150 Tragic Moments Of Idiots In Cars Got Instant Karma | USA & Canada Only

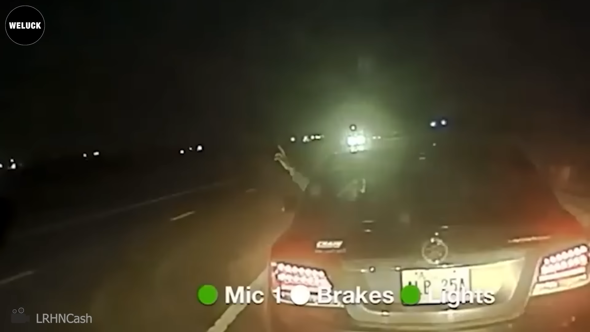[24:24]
He eventually complied with commands and was taken into custody. Both hands. Both hands. Face away from us.
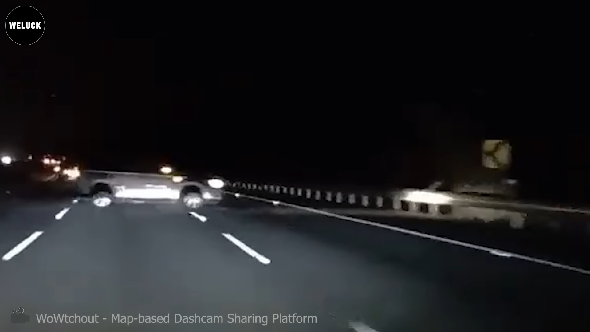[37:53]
Hey trucks, ever heard of physics? Slow down on curves.